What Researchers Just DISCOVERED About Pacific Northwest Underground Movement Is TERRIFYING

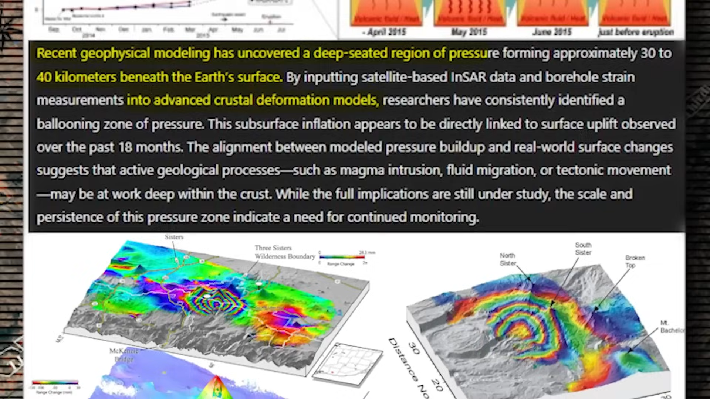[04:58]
a consistent picture formed a ballooning region of pressure roughly 30 to 40 kilometers below the surface.